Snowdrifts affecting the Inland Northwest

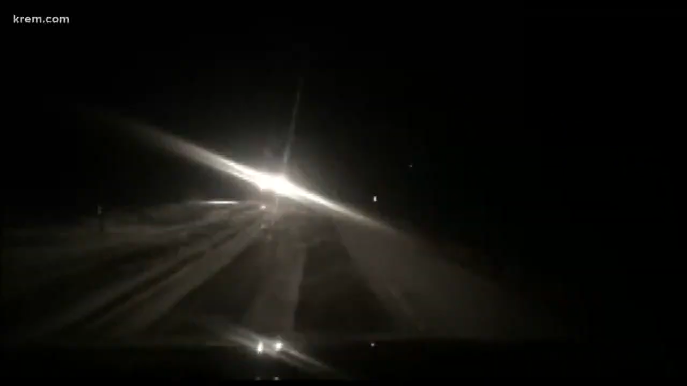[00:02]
Out here driving along Highway 27 heading north, you can hear some of the wind that's blowing across these roads, and you can see some of the snow that's here. This wind is blowing pretty hard. In this video, you can see some of the snow that was blowing over the road and how much of it is covering the right lane.
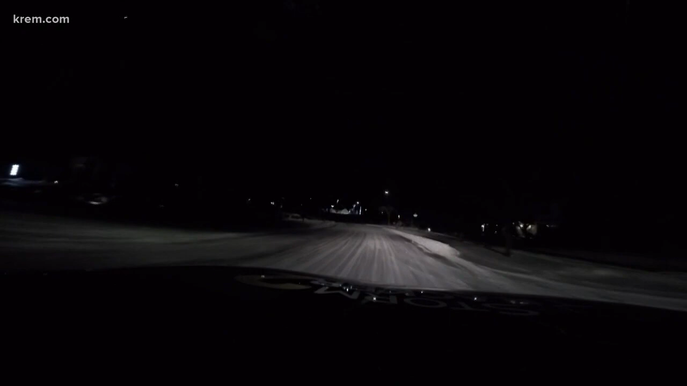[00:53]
So especially if you're driving through some areas that aren't seeing a lot of traffic or some residential areas, you may hit some areas of snow that the wind has blown to the road. Some areas may be a little deeper than others. So make sure you watch your speed, slow down, allow yourself for extra time to break. And if you don't have to be out on these roads, just don't. The Washington Department of Transportation just advises you to stay inside if you can.